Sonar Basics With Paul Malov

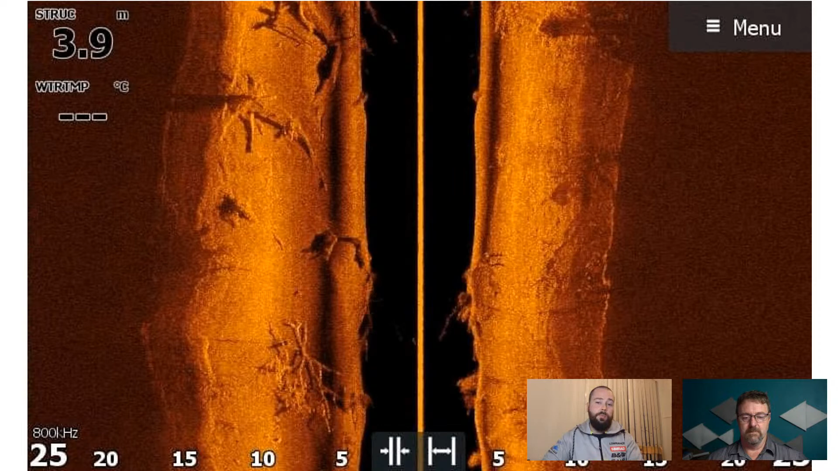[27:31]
On screen: depth 3.9 m
It's also a great source of, you know, shelter for them, shade, and other other little fish and shrimp hanging around. So definitely worth a look depending on the system that you're in, mate. Mm, excellent.
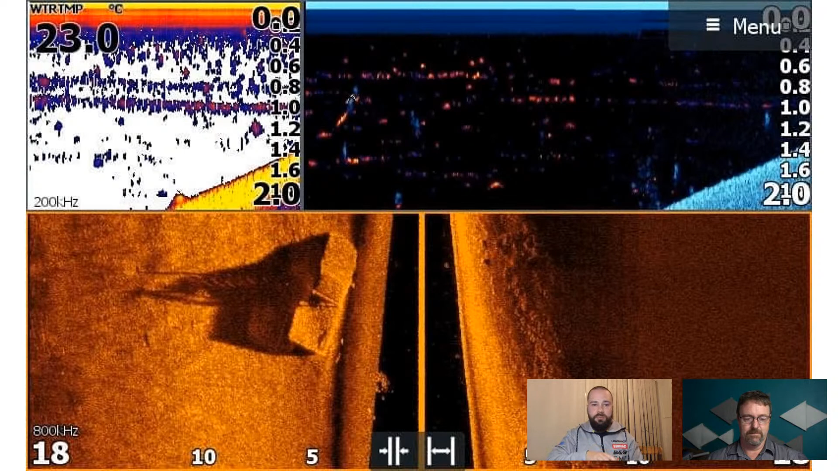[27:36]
On screen: water 23.0°C
Another example of a vehicle here in Melbourne heading down the other way.
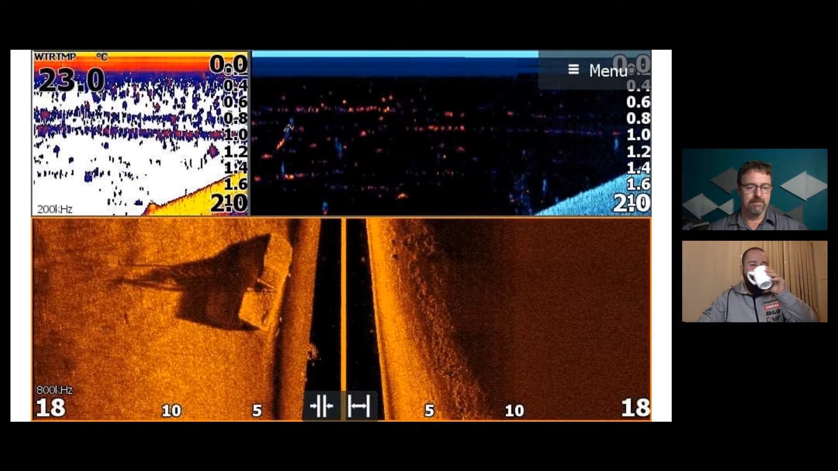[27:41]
On screen: water 23.0°C
Do you want to say any more or will I move on to the next slide? No, I think we can fly through them. Okay. So this one here is a Metro Melbourne mulloway about to attack a bit of bait. So this is typically what we're kind of looking for when there's a bit of bait in the system. Just small little balls. You're not looking for football-sized kind of fields of it, but this is a great example of your traditional sonar on the left,
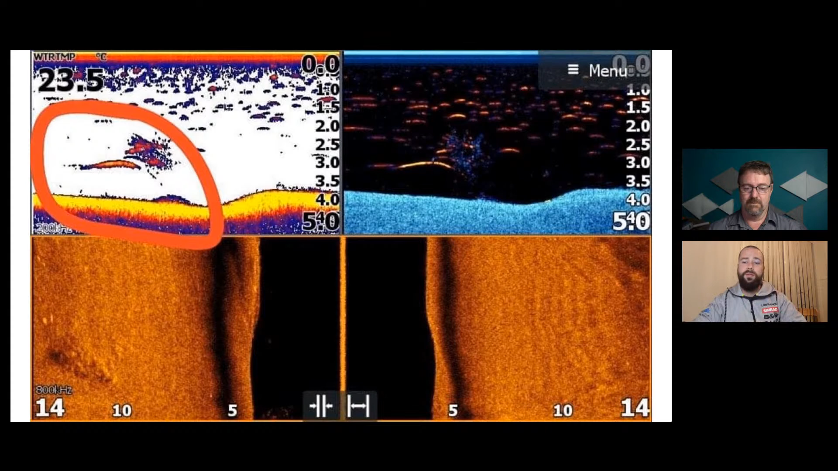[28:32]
On screen: water 23.5°C
and that's what gives it that arch instead of like a little white rice grain that a lot of you might be familiar with. And a lot of my screenshots, I've actually had fish reveal turned off, so I'm just going to be running a lot of the white rice grains in a lot of my screenshots. Cool. And it's just a personal preference thing too. That's all I was going to say, is absolutely no right or wrong. But for me, because I've got my traditional sonar set, I'll be able to see those arches. And then on the down imaging, that's all right.
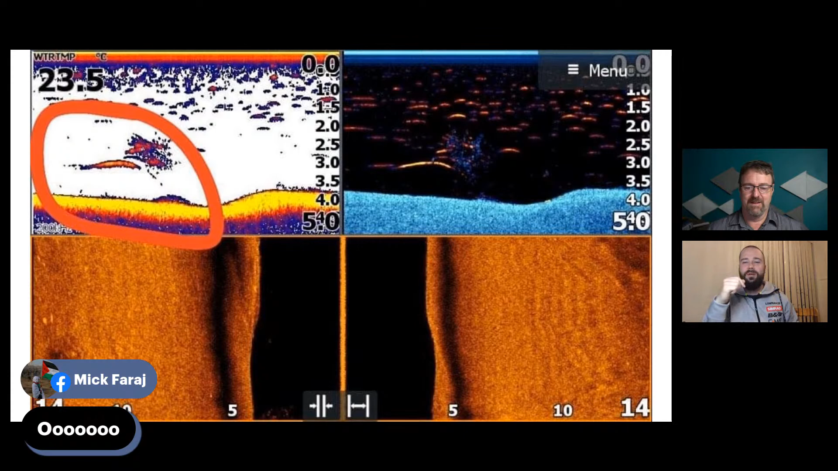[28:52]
On the down imaging, I'm just going for white rice grains.
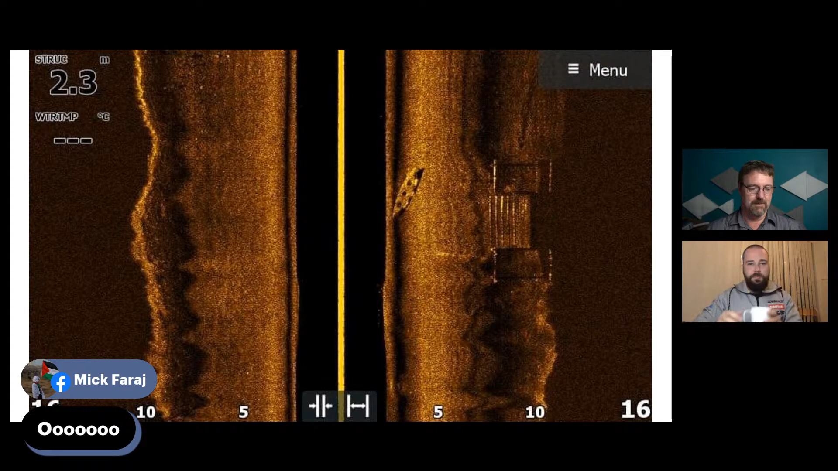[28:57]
On screen: depth 2.3 m
Okay, another one with some structure. So on the right-hand side, we've got it's a relatively narrow system too. You guys can see it's about 20 meters in width in its kind of completeness. So Dave's running 16 meters a side on his range. And on the right-hand side is a little launching kind of facility and area, and a little sunken three-man canoe on the bottom with those three little holes that are quite visible.
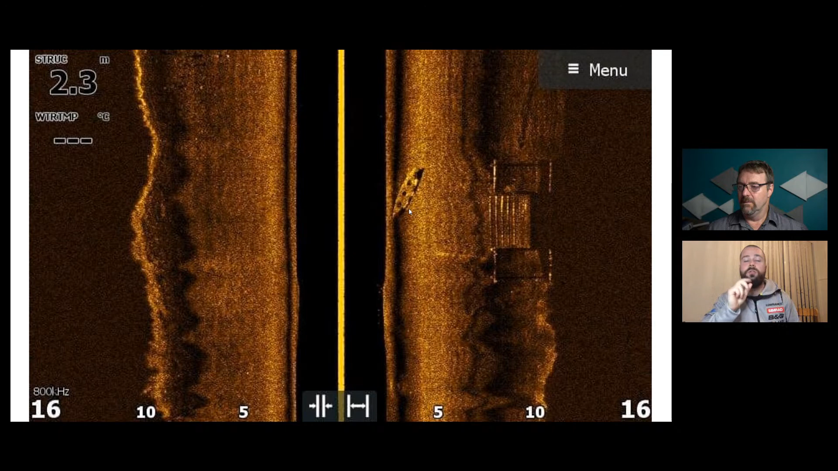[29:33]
On screen: depth 2.3 m
So that's sitting there on the bottom, and towards the top left-hand side of the image, we've got some fish sitting on the left-hand side on side imaging there as well. Cool. Yeah. Now we've got plenty of questions coming through, guys. We're not ignoring you. We will come back to them. So if you have questions, if they're relevant to what we're talking about, I'll try and bring them up. Otherwise, we'll come back around to them. So keep posting them, and we'll keep rattling through some slides for the moment. Yep, sounds good. This one excites me, Paul.
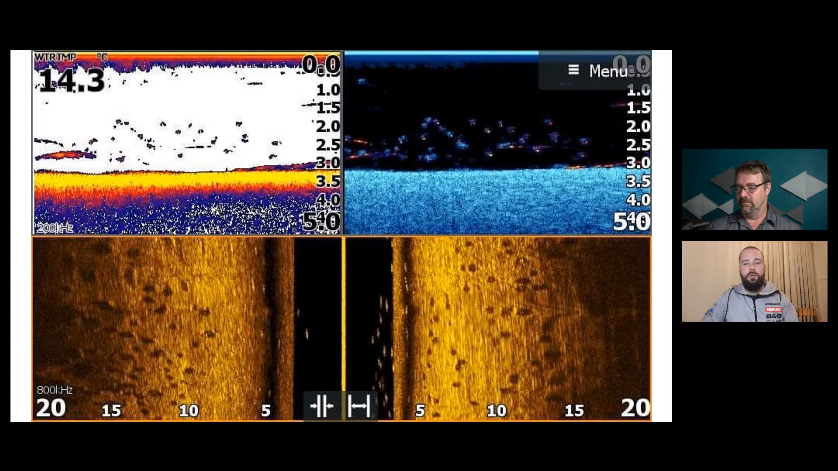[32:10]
On screen: water 14.3°C
So we've got fish everywhere now. We've got fish underneath. We've got fish out to the sides. And this is probably one of the better examples of going quite slowly. So this is essentially drifting or barely moving, and we start to get a little bit of blur. I'll have some better examples of me being completely stationary in one of the Gippsland systems from a competition earlier this year in the kayak. And you guys will say it's quite blurry, but it's a great example of a school of fish moving to my left. But this is an example of what a school looks like when you're traveling really slowly or stationary just about.
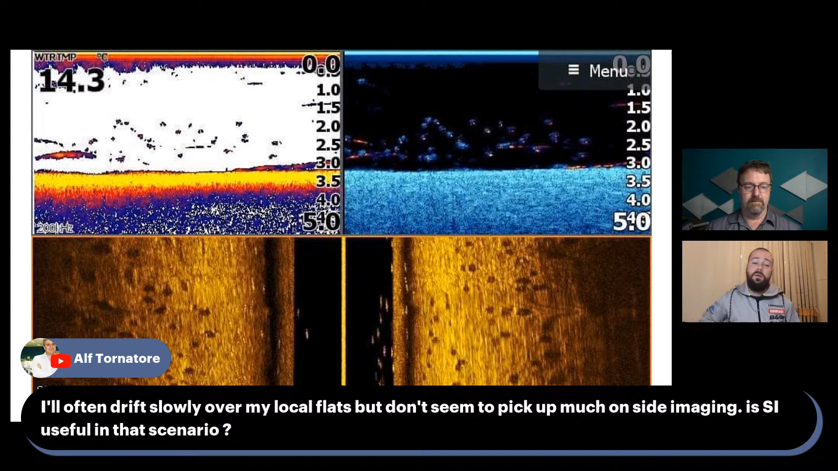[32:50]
On screen: water 14.3°C
Trying some backups on side imaging. Local flat. So Alf from YouTube. So I think side imaging is still super useful in this example, mate. I'm not obviously without more context around the type of species that are in that area. It's hard to know. Look, a lot of the local flats for us here in Melbourne, for example, will only hold species such as flathead or King George whiting, which really hang nice and low to the bottom and are often quite hard to pick up. So a lot of those areas, you just have to kind of fish.